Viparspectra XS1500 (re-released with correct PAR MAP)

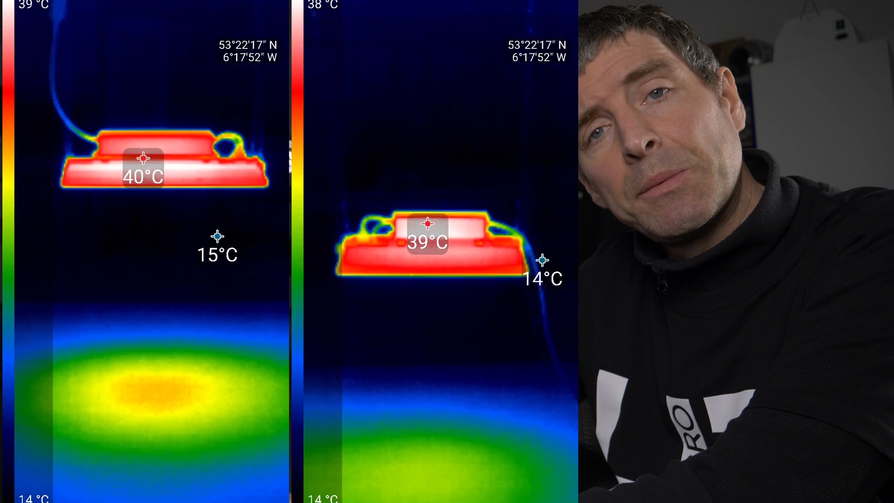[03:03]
On screen: scale bottom 14°C
And I could see from the imaging camera that, again, the P series is actually running cooler.
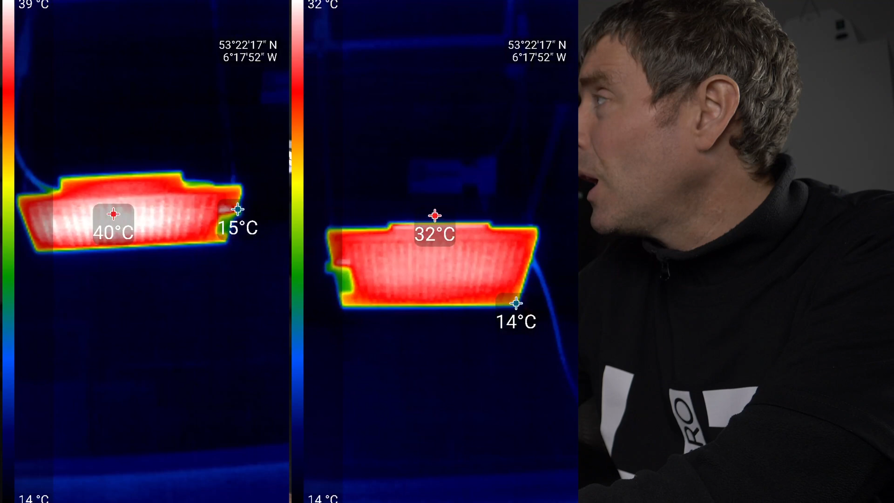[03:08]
On screen: scale bottom 14°C
Both the driver and the LEDs are running cooler than the XS series. And you can see here, build quality.